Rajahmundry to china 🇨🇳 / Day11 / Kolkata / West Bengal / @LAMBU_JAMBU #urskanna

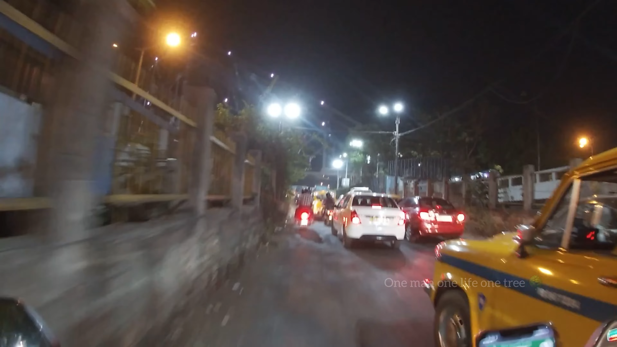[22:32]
నైట్ వ్యూ ఎలా ఉంటుంది అంటే ఇలా ఉంటుంది అనమాట, కోల్కతా హౌరా బ్రిడ్జ్ ఆడొక లైట్, ఆడొక లైట్ పెట్టింది, ఎక్కువ లైట్స్ అయితే లైట్ కాదండి